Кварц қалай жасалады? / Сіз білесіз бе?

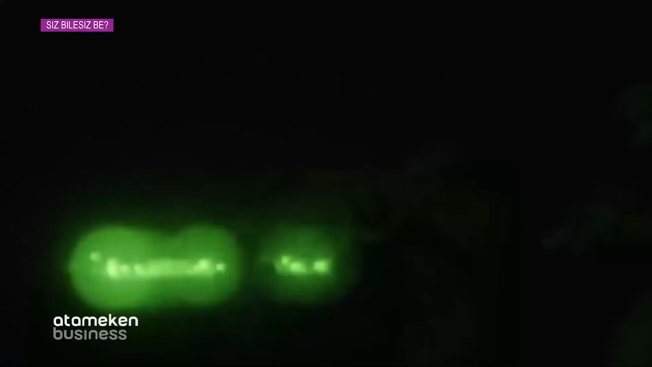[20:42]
Кез келген түнгі көрі құрылғысының негізі болып табылатын оптикалық айна